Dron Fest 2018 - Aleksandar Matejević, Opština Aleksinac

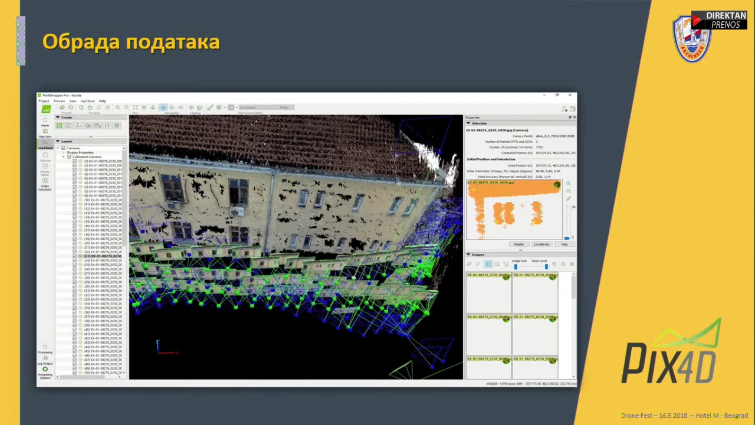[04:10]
Za obradu ovih podataka koristimo software Pix4D Mapper, koji smo takođe dobili u okviru nabavke letalice i za sve smo izvršili obuku, tako da dobijamo one rezultate koji su bili malo prednavedeni.
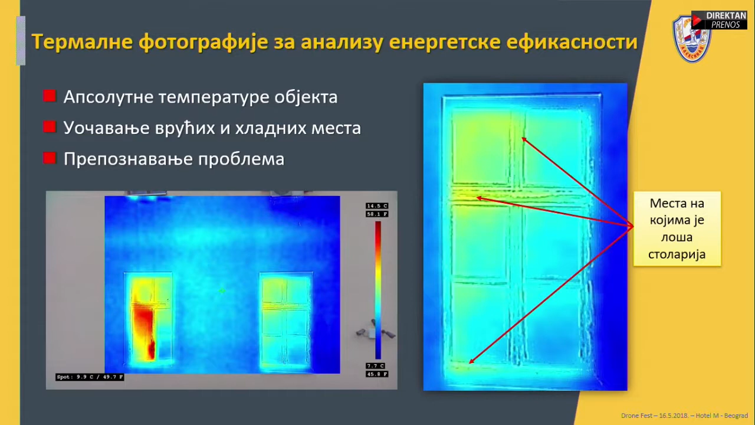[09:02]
to znači da curi dosta energije, radi se o otvorenom prozoru. Dok na desnoj kancelariji je zatvoren prozor, ali također vidimo neka mesta, ja sam uvećao taj snimak, da vidite, znači tu smo identifikovali da jednostavno stolarija na tim mestima je loša i treba se sanirati. To su razliku temperaturi od par stepeni.
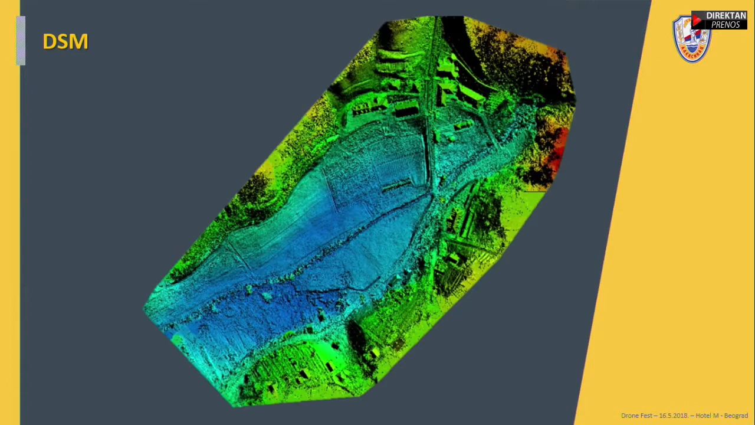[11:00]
Ukratko, možete da imate digitalni model površina, učitate ga u softver, radite,